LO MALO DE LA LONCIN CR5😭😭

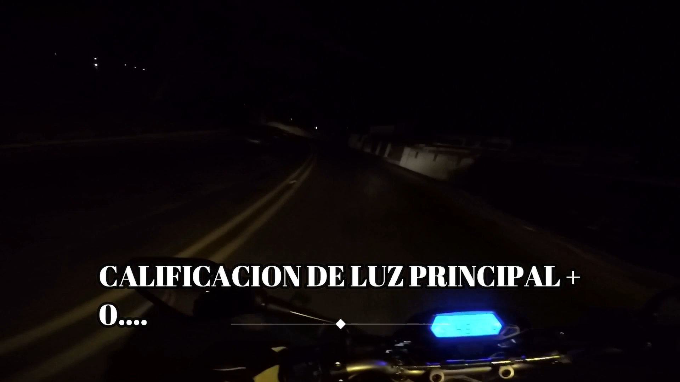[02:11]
Bueno, ahí ya eso lo había visto yo, y en la mayoría de motos, gente, es así. Es pésima el bombillo que trae, amarillo. Y al menos, bueno, yo acá en mi ruta hago ruta por lugares muy oscuros. Como acá, vean después de esta curva.
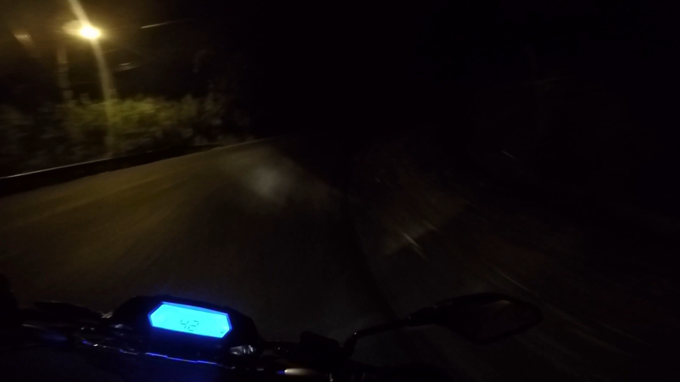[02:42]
Vean aquí. Vean la luz larga. No veo nada aquí. O sea, está allá como a no sé cuánto. Entonces, gente, punto menos para la iluminación. Bueno, ya se sabía. Ya se sabía que a la mayoría de estas motos hay que quitarles ese bombillo, pues no sirve para nada, no se ve nada.